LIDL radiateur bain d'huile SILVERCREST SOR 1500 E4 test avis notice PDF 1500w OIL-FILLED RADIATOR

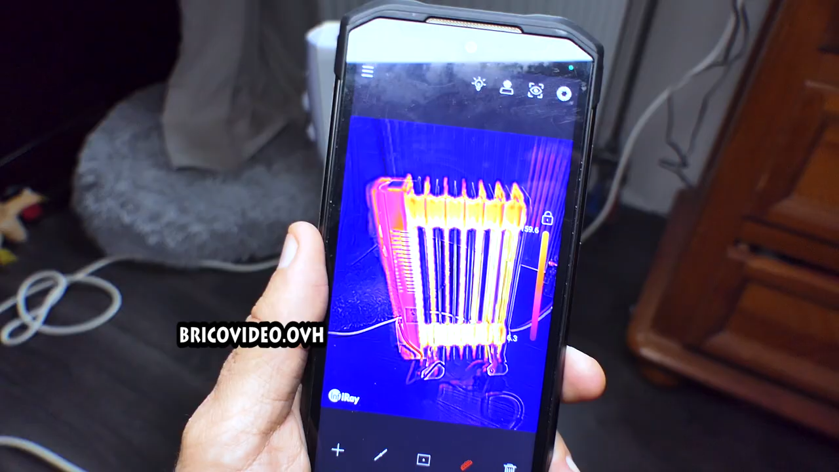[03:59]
là on va faire une petite vue thermique
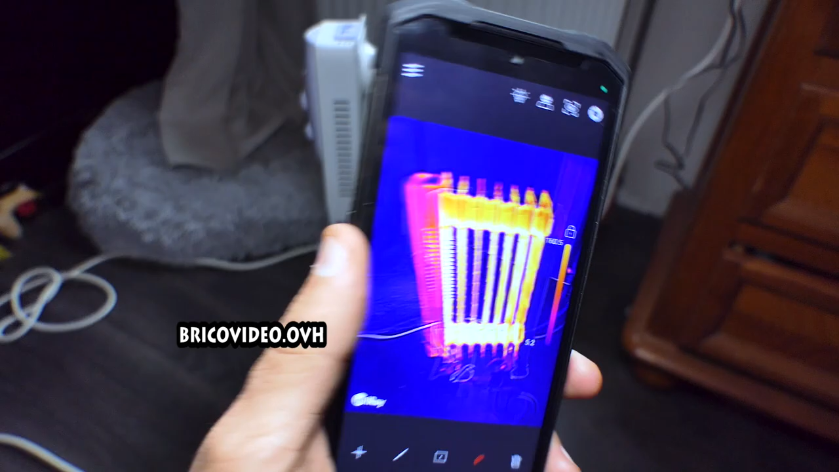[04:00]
je vous remets la présentation du téléphone sur le I en haut à droite
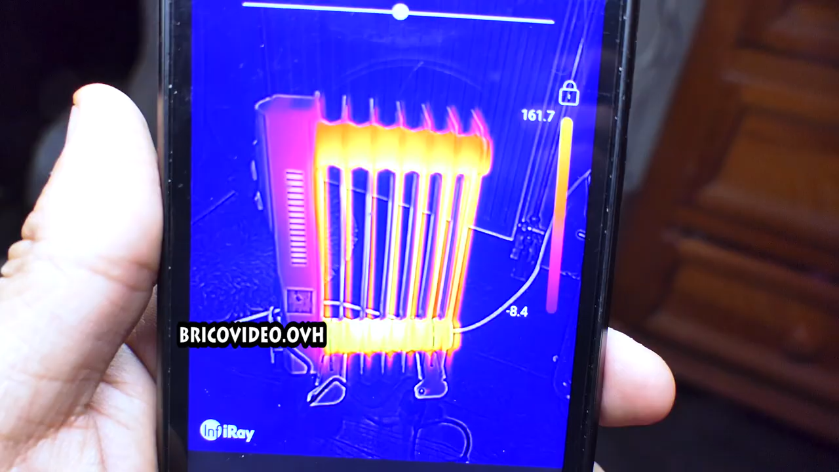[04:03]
on est sur 162 degrés faites attention,
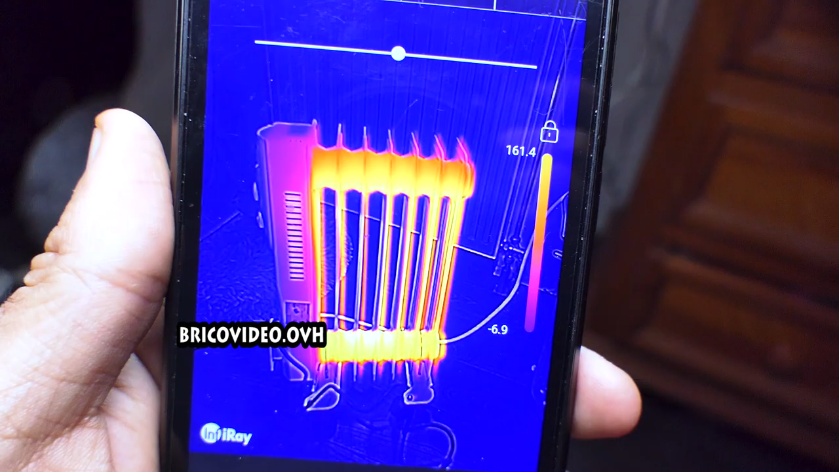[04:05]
vous avez vraiment possibilité de vous brûler par exemple un enfant s'il met sa main dessus je ne pourrais pas tenir très longtemps,
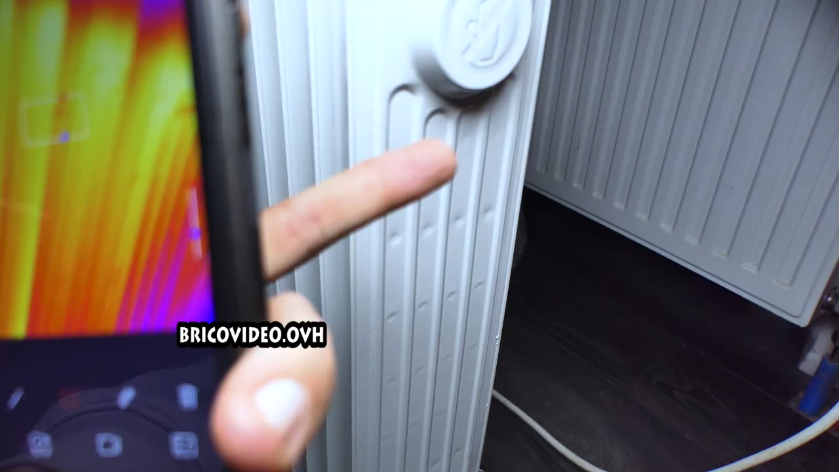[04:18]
je me brûlerais très rapidement par exemple ici on aurait du 150 degrés
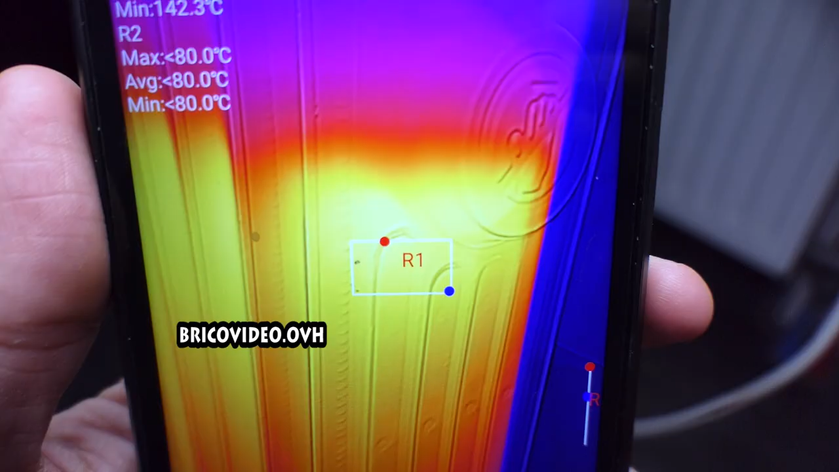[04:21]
dans l'élément tout en bas on
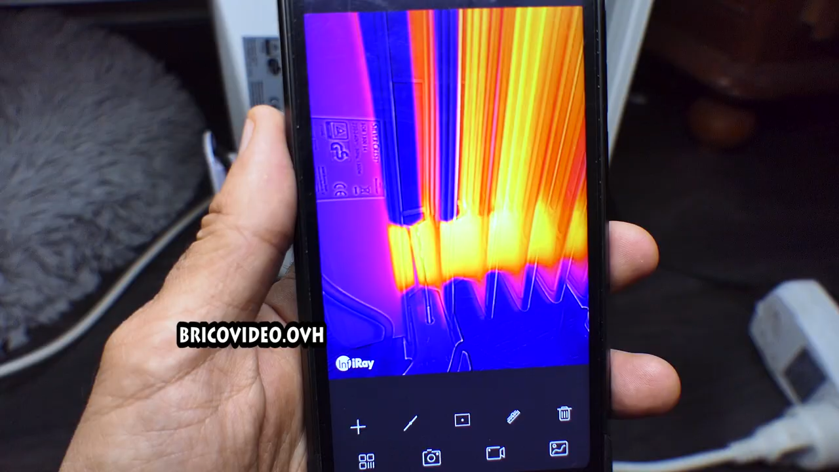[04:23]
voit qu'il y a de l'huile c'est bien rouge et tout en haut
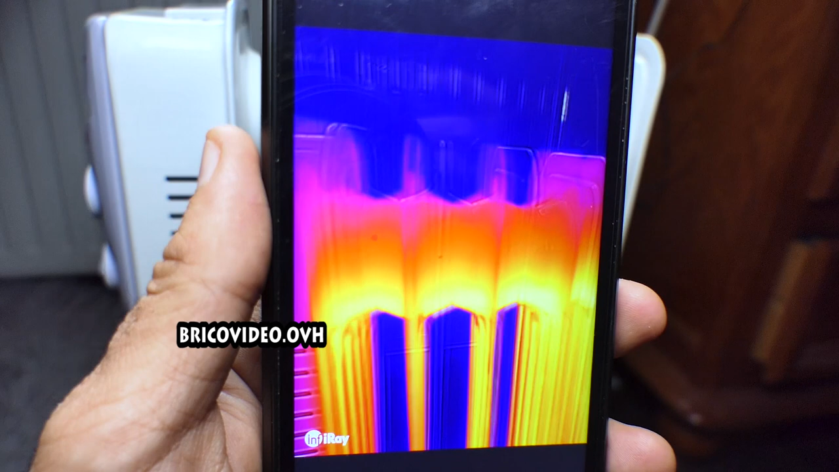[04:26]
on voit qu'il n'y a pas d'huile c'est moins chaud
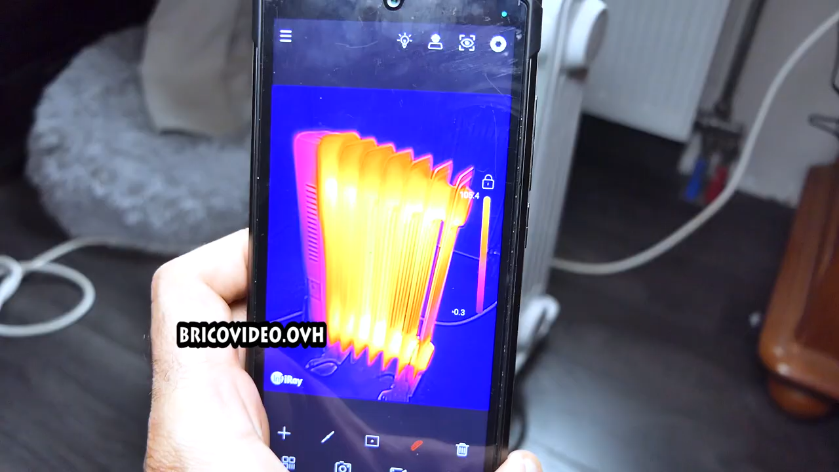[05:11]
15,9 degrés et le plus éloigné 15,1 degrés il vient de se
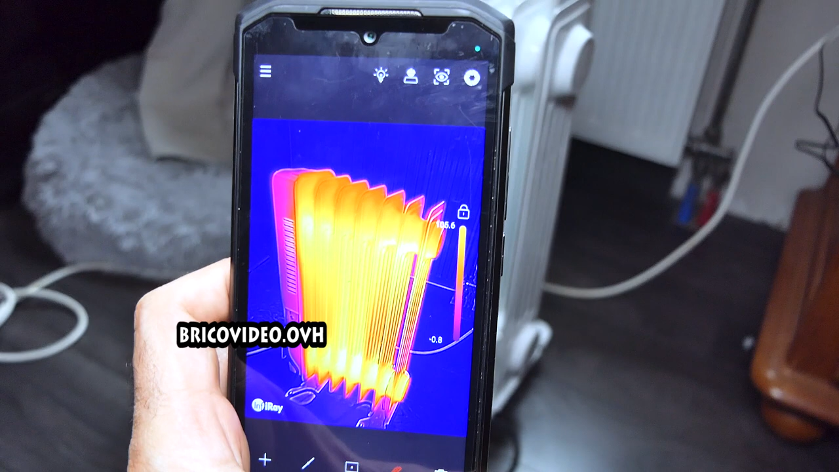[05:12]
réenclencher à l'instant on est à peu près sur du 105 degrés au point le plus haut et là la
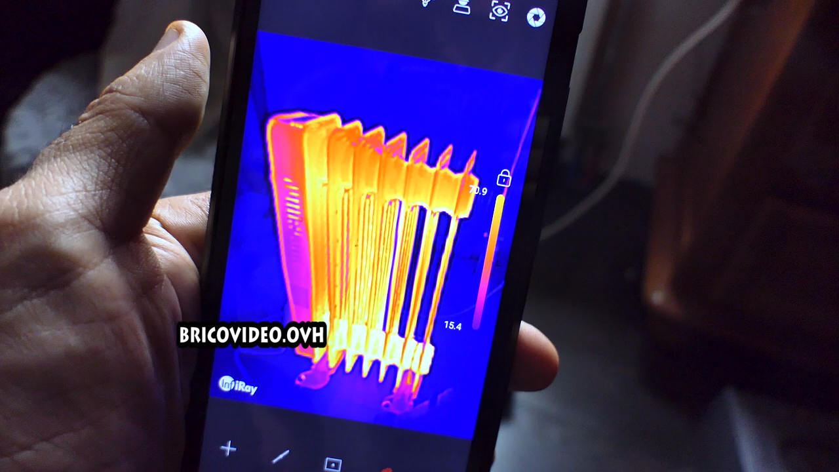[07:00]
là ça fait un quart d'heure que le chauffage il est totalement arrêté et là voyez l'affiche
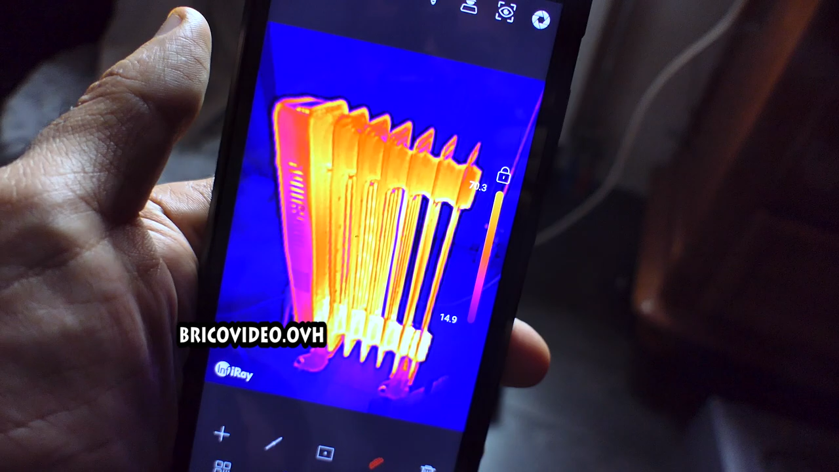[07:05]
encore 70 degrés et à proximité on est sur du 21,5 degrés
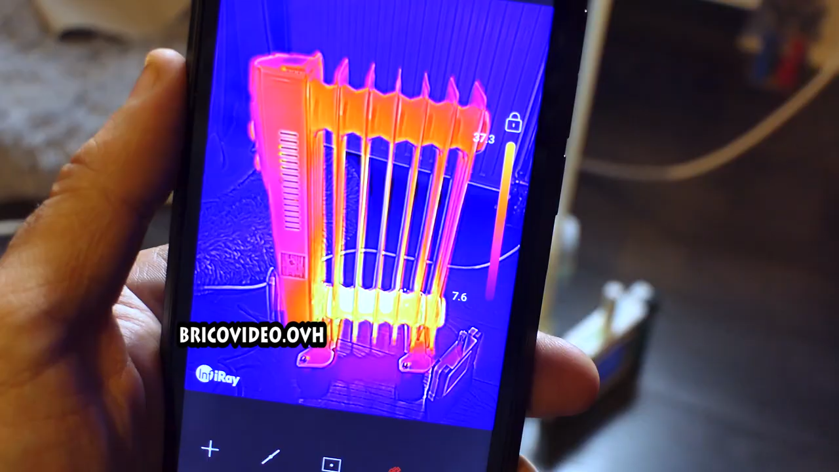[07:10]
là ça fait une demi-heure que le chauffage il est arrêté et là vous voyez le point le plus haut on
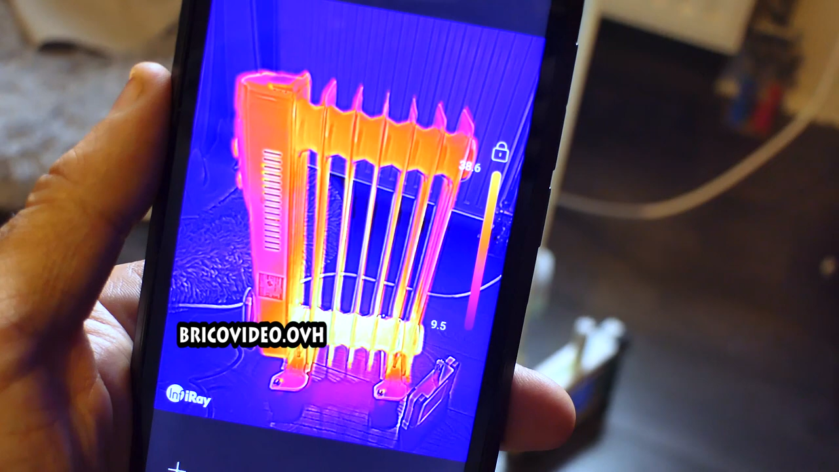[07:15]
est sur 38,6 degrés et à proximité du chauffage on est à 19,6 degrés